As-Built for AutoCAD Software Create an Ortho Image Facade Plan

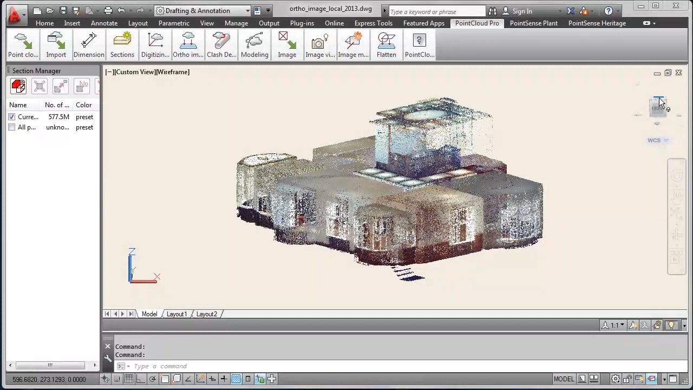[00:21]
Here we have an AutoCAD drawing opened and the point cloud of the ground floor of Qubit Headquarters building loaded with half a billion points approximately. If we want to create an author image we switch to the top view first in order to create the floor plan. Here you see the dialog with some introduction information
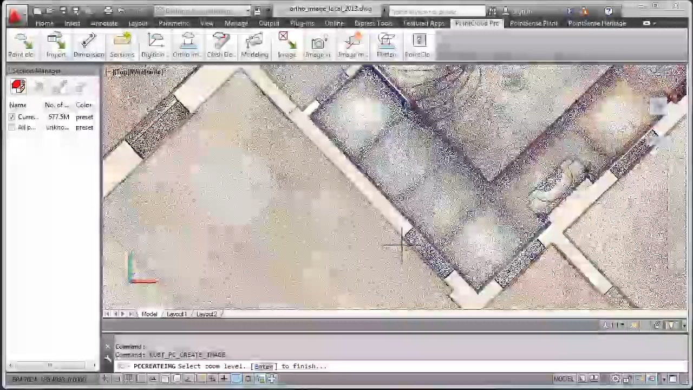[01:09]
It's the more easier option. You see the resolution has changed.
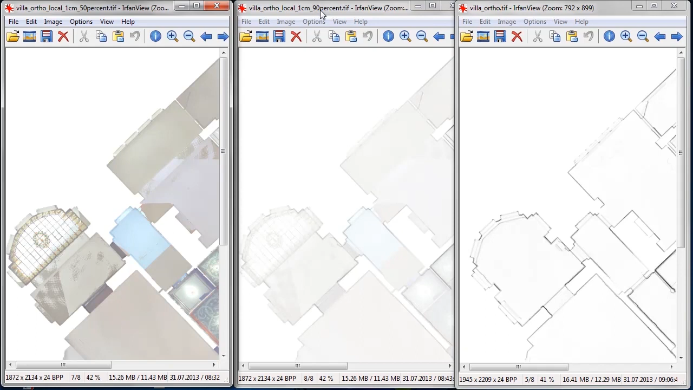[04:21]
Let's first compare some results. On the left you have 50% x-ray. In the center we have 90% x-ray and on the right hand side you see the outlines come very clear if you choose 100% x-ray.
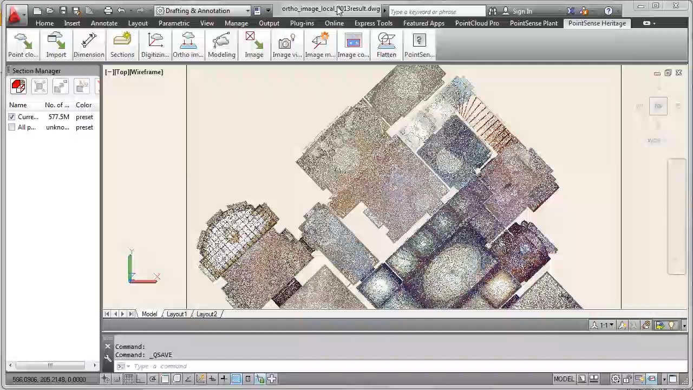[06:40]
You may define a slice before you produce the author image. Let's see and compare the results afterwards. Here we again have the point cloud. Rotate it a bit. Define a section with the section tools of PointSense. A section parallel to XY plane of the user coordinate system.
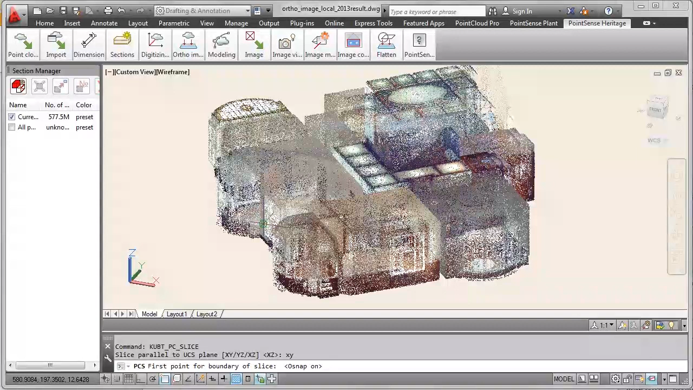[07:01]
And enable the object snap start point of the slice and define as thickness. And you see in the slice the outlines of the building are clear.
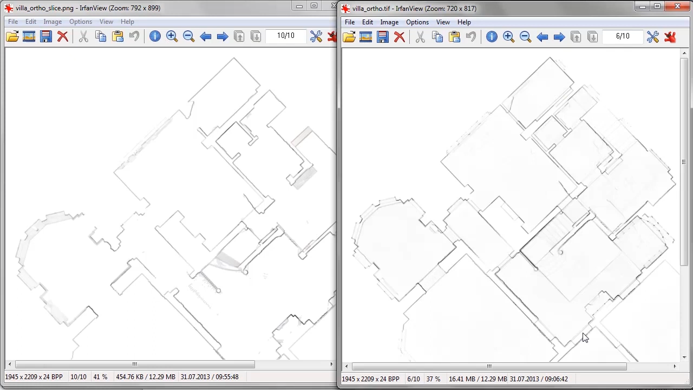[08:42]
You see the outlines come out clear even without slicing the point cloud. So you can skip the step of slicing. Finally let's have a look at author image creation of a facade.
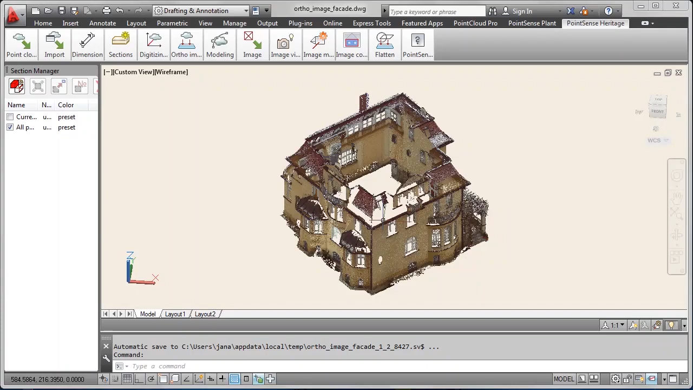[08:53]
Again it's Qubit headquarters.
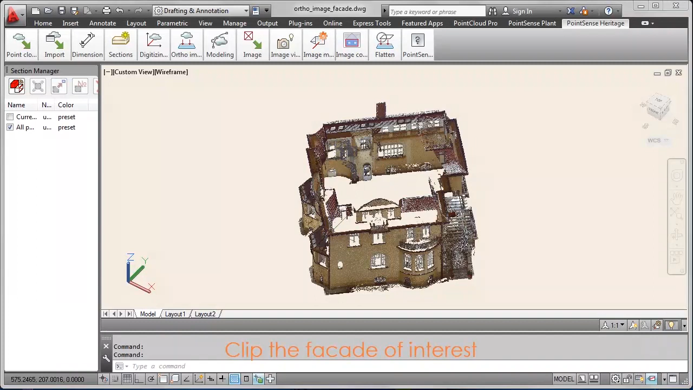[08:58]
And we first clip out the facade of interest. To help the software not to get confused with the points which lie behind the facade. We are interested in creating the author image.
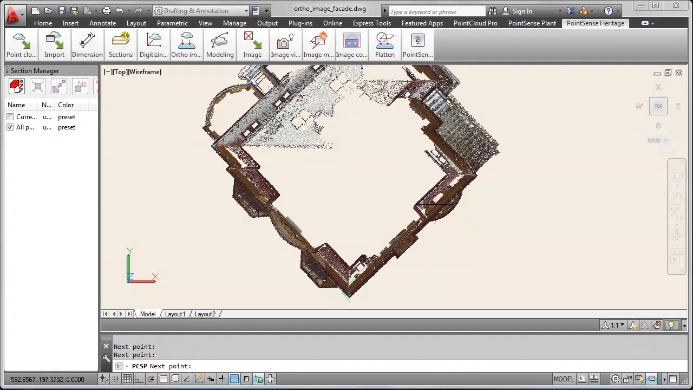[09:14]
We choose the clip polygon command from the sections tools. And to keep the inside of the polygon.
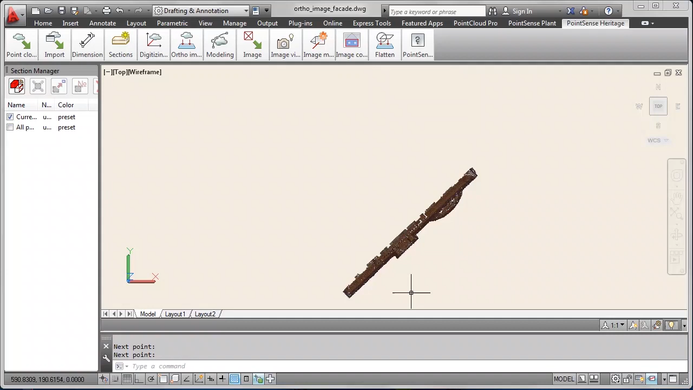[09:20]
Like here.
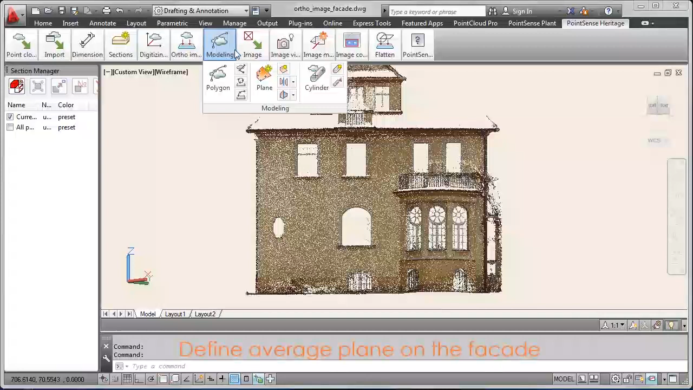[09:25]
Then we fit a plane to the facade. It's an average plane. By least squares. And we want to set the user coordinate system to that plane. And sometimes the direction of the UCS is not correct.
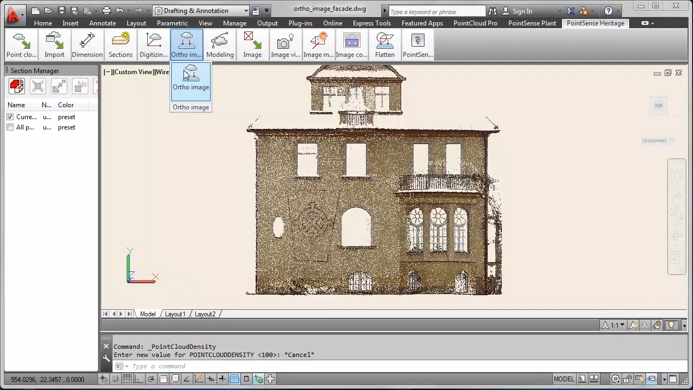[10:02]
So you will have to rotate it around the y-axis if necessary. And then we could start creating the author image.
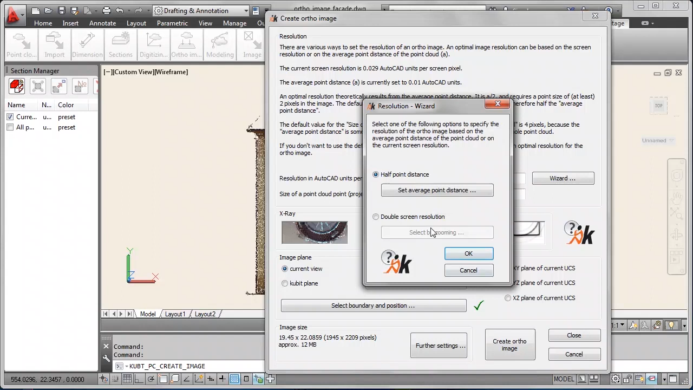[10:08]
For the facade we reduce the x-ray to zero. And to have the full color.
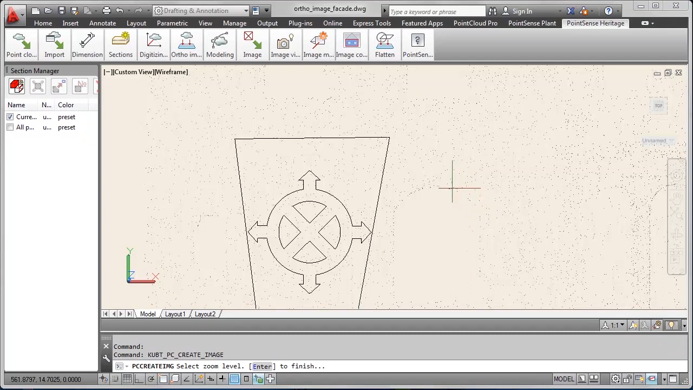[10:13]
Then we again define the resolution by zooming in.
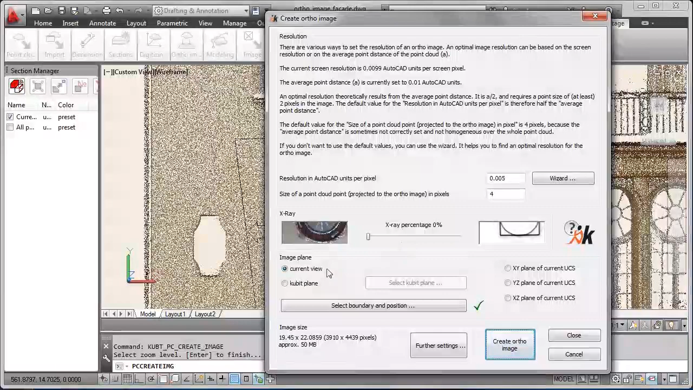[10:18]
So here we have five millimeters. Which is nice.